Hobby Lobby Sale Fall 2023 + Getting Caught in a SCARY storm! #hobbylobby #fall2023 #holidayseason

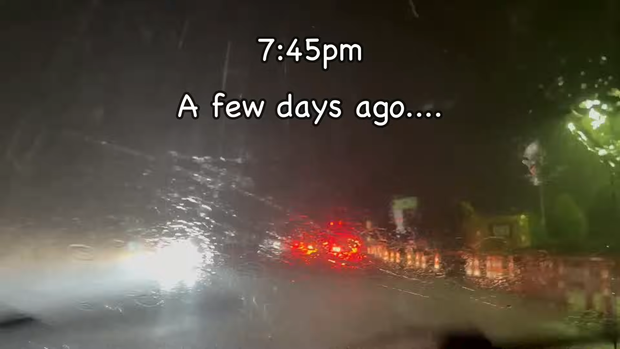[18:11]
I'm so happy to see some civilization right now. We're on my way to my mother's and the rain started to feel like hail
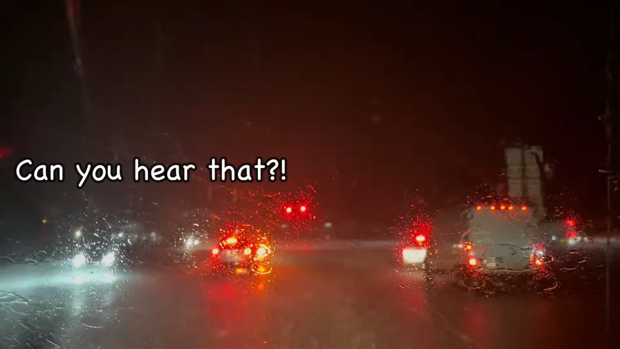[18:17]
because we just got off all the country roads.
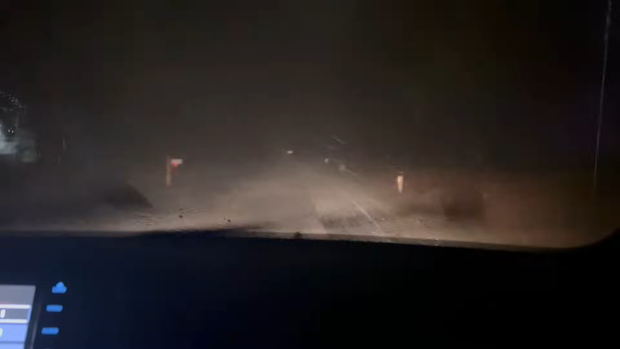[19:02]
And no way. Oh my God, we can't even see, boo. I got glasses and I can't see. I can't see.
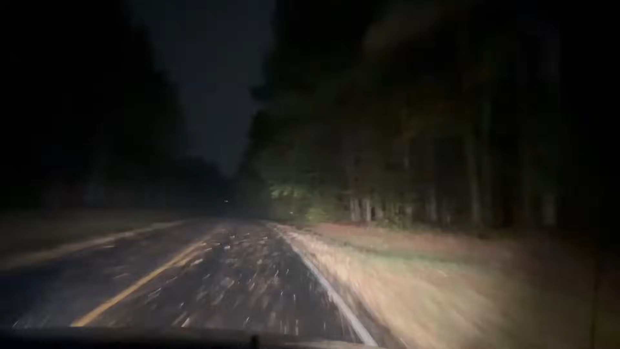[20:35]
This is too much. Just two-way road. You see all the leaves that have fallen just because of the rainfall. At least the thunder and lightning is pissed off.
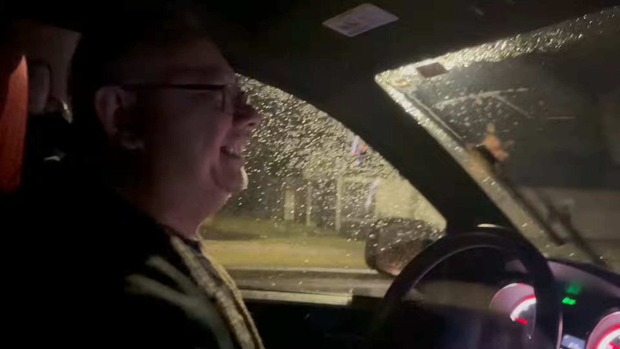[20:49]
Laughing at me. No, because it's like I'm trying to drive and concentrate, and here you are. Oh my God! Oh, I can't feel my legs.
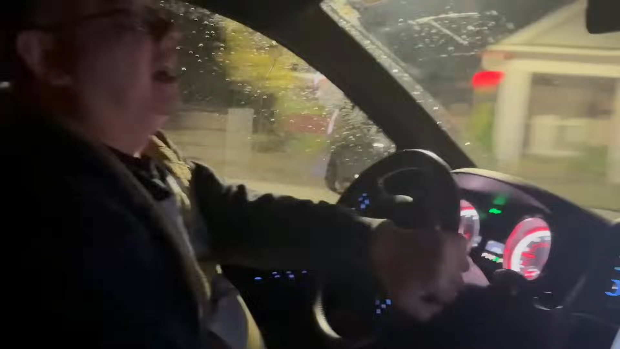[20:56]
No, I wasn't doing all that, but it's a lot.
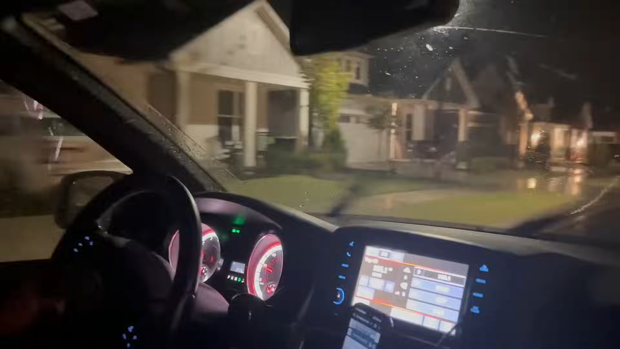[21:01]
Anyway, we finally got to Nana's neighborhoods, and it's quieted down.